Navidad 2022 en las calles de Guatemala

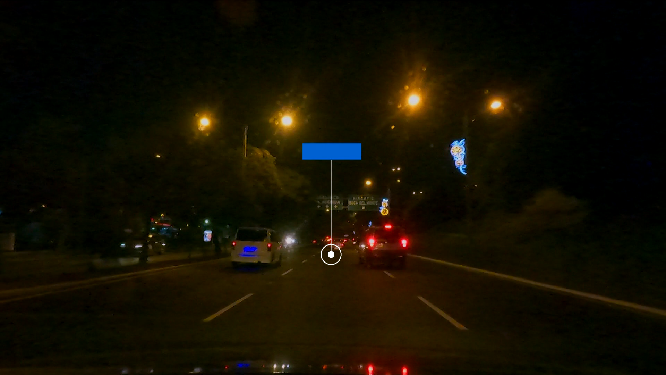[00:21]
pues que no han tenido la oportunidad de ver cómo está la situación en Guatemala, y les quiero enseñar pues a todas estas personas que están lejos de Guatemala. Yo sé que estar uno lejos de casa siempre va a ser difícil, cómo está adornada la ciudad. Ahorita vamos camino al obelisco, voy a tomar la avenida de las Américas, que está adornada muy bonita.
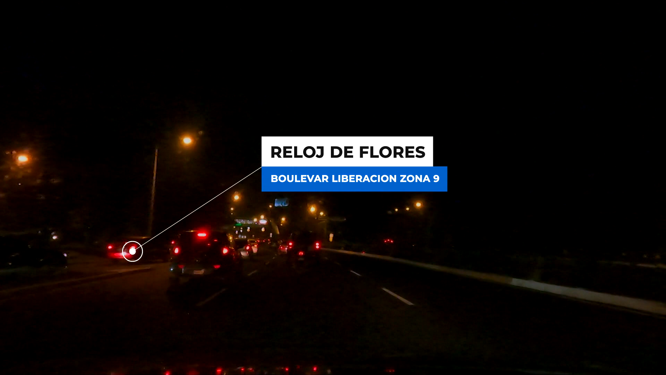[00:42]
Vamos a pasar frente al árbol gallo y de ahí vamos a tomar la Reforma. Va a ser un paseo muy bonito, espero lo disfruten. Al final, acá donde es la Plaza Berlín, la empresa eléctrica acaba de hacer unas esculturas con luces, quedaron muy muy bonitas.
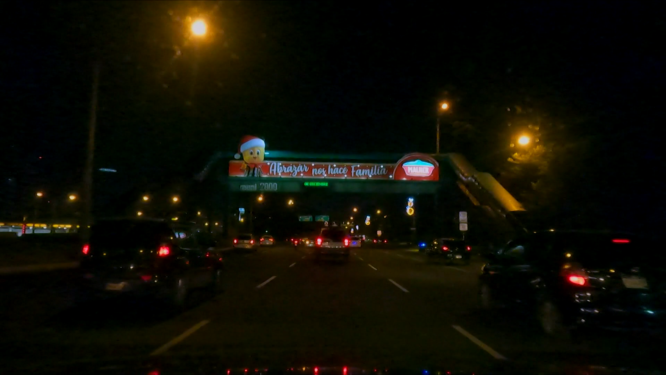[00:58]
La verdad no soy camarógrafo, pero me voy a bajar y les voy a hacer unas épicas ahí, unas tomas bonitas para ver si les gusta y que puedan verlo, porque realmente vale la pena. Cabal, aquí está el periférico y aquí estamos entrando a la avenida Las Américas. Y acá a mano izquierda está el arbolito gallo.
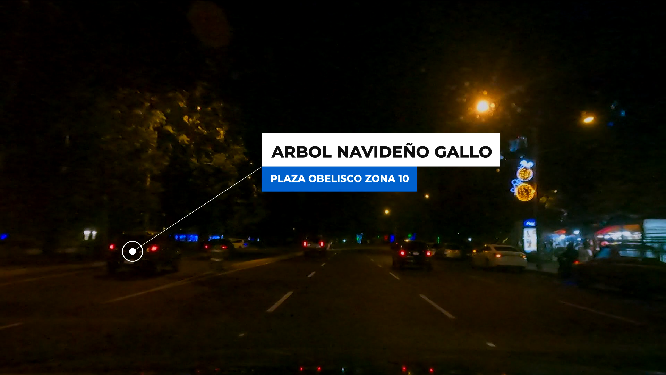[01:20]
Cuando vengamos de regreso, pues lo vamos a ver. Ahorita vamos a cruzar aquí en la avenida Las Américas, que es la zona 14 de la ciudad capital. Esta es una de las áreas de más alto prestigio aquí en la ciudad. Es el equivalente a un Polanco en México. Hay muchísimos edificios nuevos. Esta se conoce como la avenida Las Américas porque aquí a un lado, donde ustedes miran en la riata, a su lado izquierdo, pues hay plazas dedicadas a diferentes países.
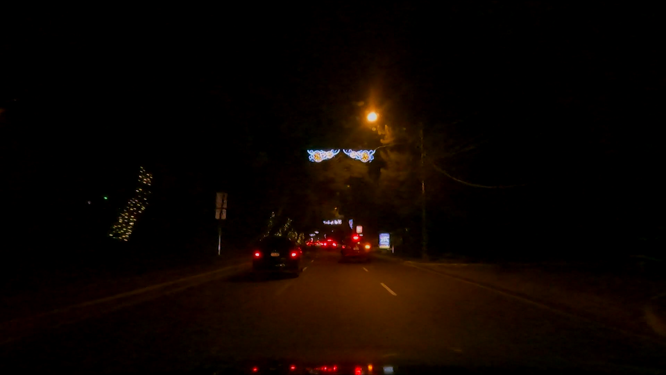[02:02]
con muchas luces, que van a ver más adelante, creo, si no estoy mal, que esto lo hizo Cervecería Centroamericana. Acá en Guatemala, pues la cerveza que nosotros tomamos, o la cerveza nacional, o la que nos representa más, es la Cerveza Gallo. Y Cerveza Gallo es parte de Cervecería Centroamericana.
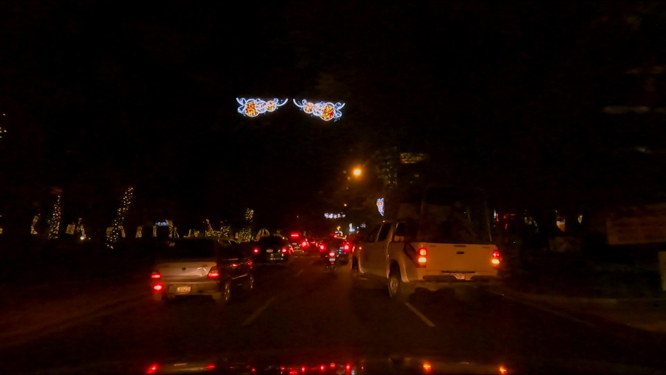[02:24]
Siempre hay un poco de tráfico acá, entonces algunas partes pues las voy a adelantar en el video para que no sea aburrido.
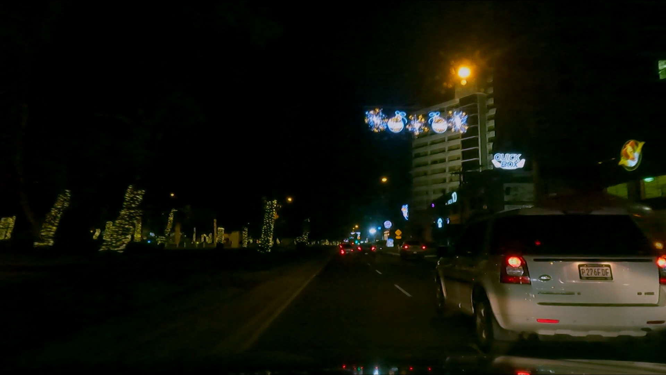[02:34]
Acá, por ser de noche, pues hay cosas que no se van a apreciar muy bien,
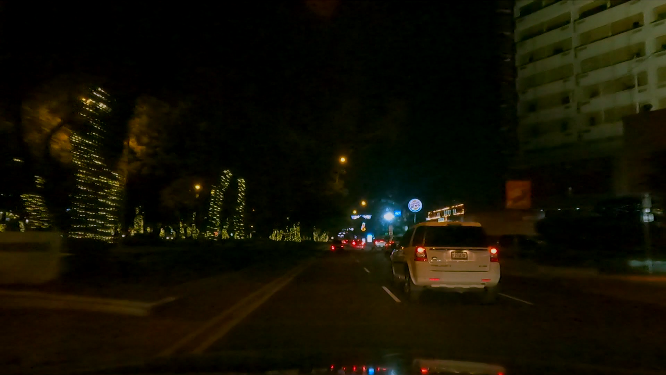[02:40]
pero voy a intentar irles contando por dónde vamos para que no se pierdan nada. Acá adelante hay unos aviones y unos helicópteros que son de la Fuerza Aérea de Guatemala, que están a mano derecha, que han sido muy representativos, o sea, son muy bonitos y tienen muchos años de estar aquí. Entonces, creo que por la oscuridad no se van a ver. Pero si ya quieren verlos o conocerlos, pues me dicen, porque aquí por mi trabajo paso seguido.
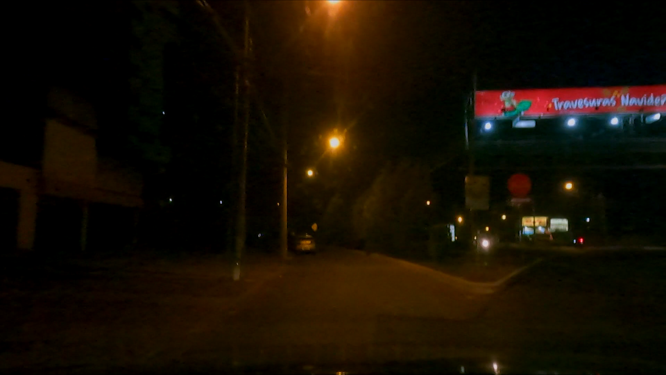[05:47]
Dan algunos casos por ahí perdidos, pero la mayoría de estas personas sí son muy muy amables.
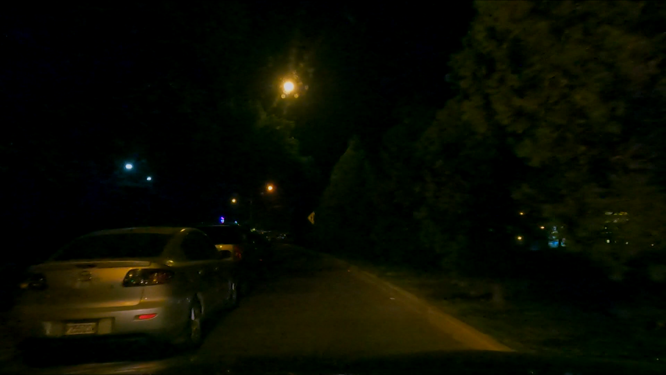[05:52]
Ahorita llegamos acá a la famosa Plaza Berlín y a esto que está de luces. Perdón si la cámara desenfoca y enfoca,
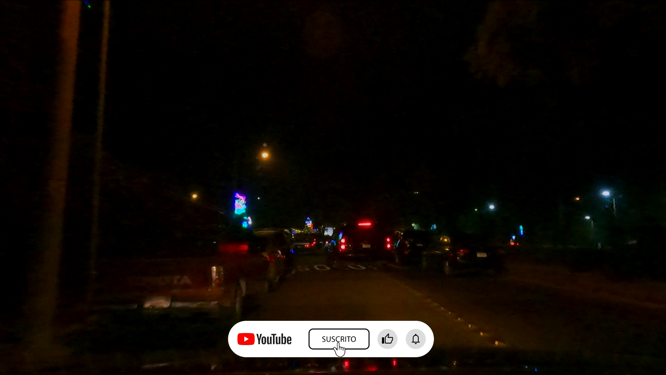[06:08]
pero creo que es por la velocidad de del carro que no se enfoca bien.
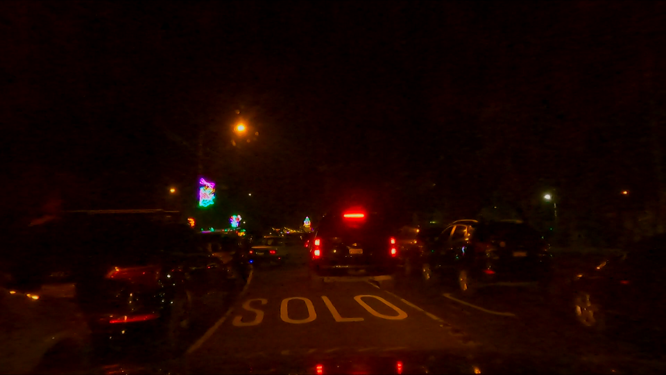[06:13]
Acá es una fiesta, es un lugar súper familiar, bonito. Venden comida, se puede caminar, hay policía cuidando el área, entonces realmente es muy seguro si vienen con su familia o cosas así.
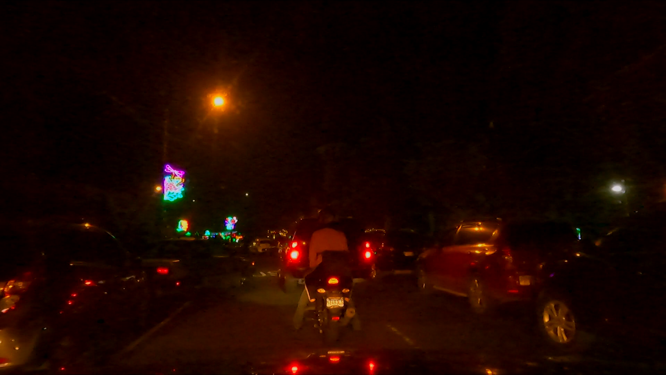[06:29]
Espero ahorita con las tomas que les haga, pues se pueda ver de manera más clara realmente lo bonito que está, porque ahorita con la cámara acá del carro, pues no se mira tan bien.
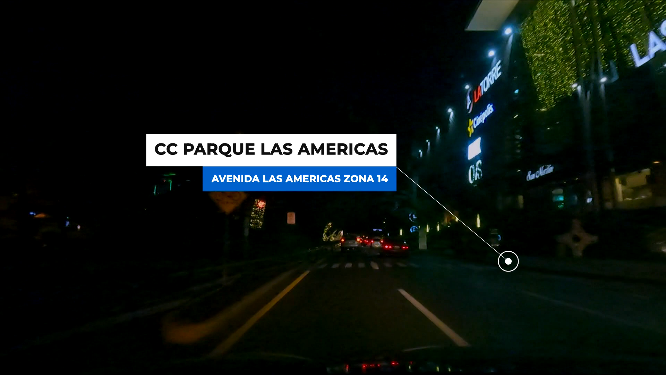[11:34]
es un centro comercial muy nuevo que acaba de inaugurarse pues acá en Guatemala. Tiene muchos bancos, cine creo también, tiene unos restaurantes muy buenos, realmente es muy bonito ese centro comercial y está aquí en el área. Aquí adelante en el área, en la avenida La Reforma,
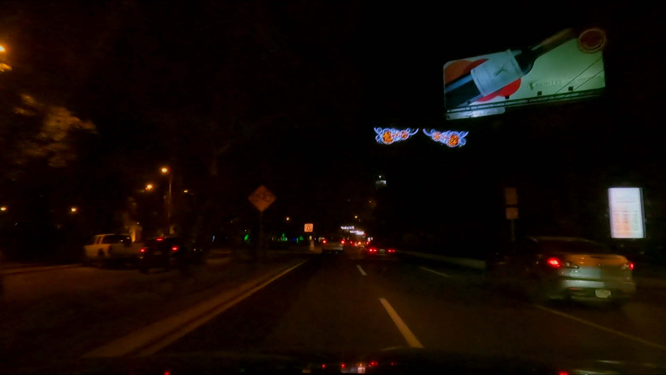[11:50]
que es lo que vamos a ver ahorita que les quiero enseñar. Es también la zona hotelera del país, ahí están los hoteles más importantes del país.
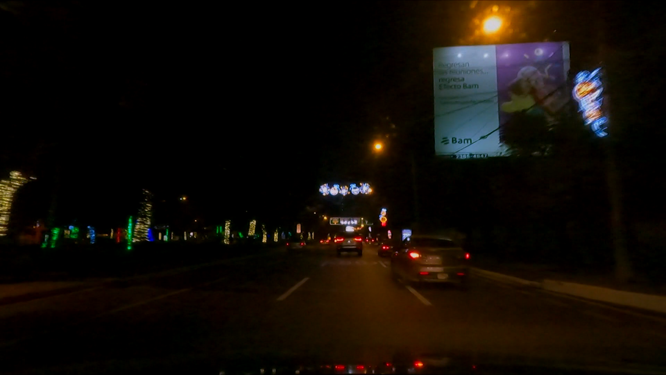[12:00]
Está el Camino Real, el Intercontinental, está pues otros, Barceló también está aquí cerca. Acá también está el edificio del Banco Internacional, también están ahí embajadas,
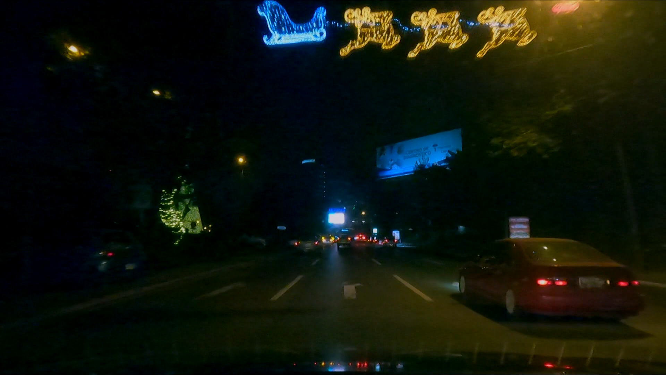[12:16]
ahí está la embajada de Suiza, la embajada de Holanda, la embajada de Alemania en este edificio. Aquí pueden ver a mano izquierda el arbolito gallo. La verdad no voy a parar a grabarles unas épicas del arbolito gallo porque creo que hay mucho en internet, entonces no le veo mucho sentido como enseñarles algo que pueden buscar y se tardan 2 segundos en verlo. Pero si quieren, como les digo, paso un día de estos otra vez y se los grabo.